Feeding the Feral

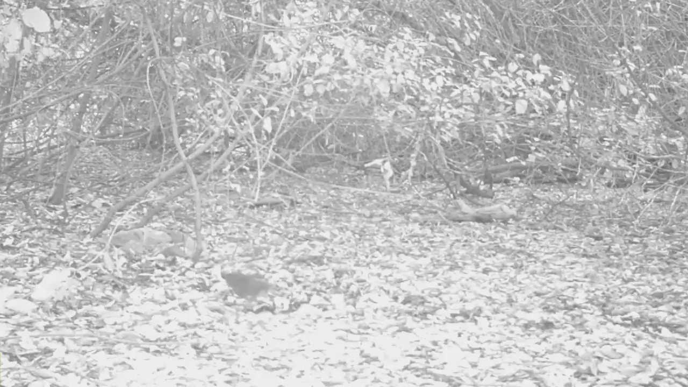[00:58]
All ground-dwelling wildlife has to keep a keen eye about them when in the territory of a feral cat.
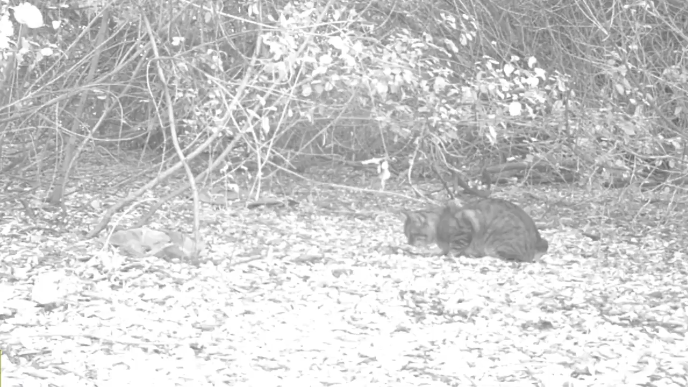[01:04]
A feral cat's wild diet could also impact the available prey for native predators like the gray fox and the red-tailed hawk.
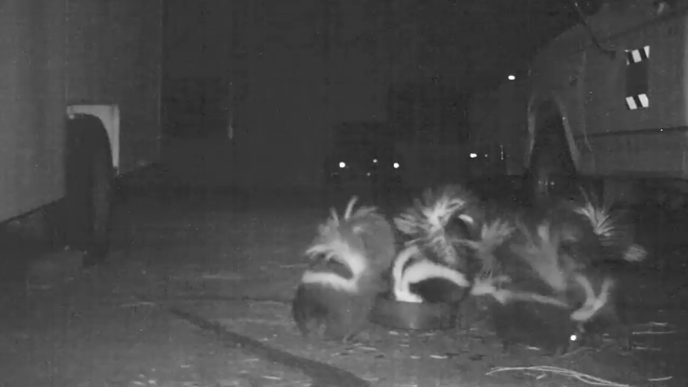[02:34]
The skunks' aggression toward one another seems to be increasing, each vying for a piece of the fast food. This young coon cautiously approaches for a taste, but the elder has yet to have his fill.
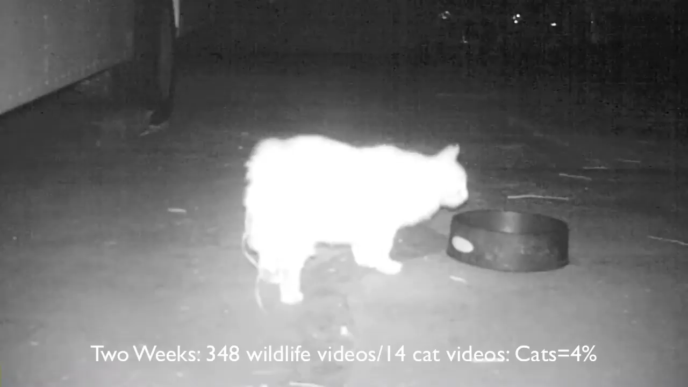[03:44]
After analyzing two weeks of data on this feral cat feeding station, we found that cats made only 4% of the visits and frequently arrived to an empty bowl. This means that nearly all of the food at this feeding station was actually consumed by wildlife.